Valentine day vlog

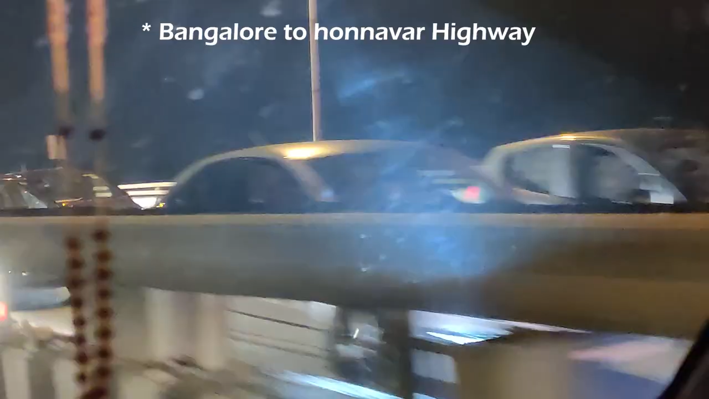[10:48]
We have got full traffic jam. Because everybody is coming back from their hometowns to Bangalore.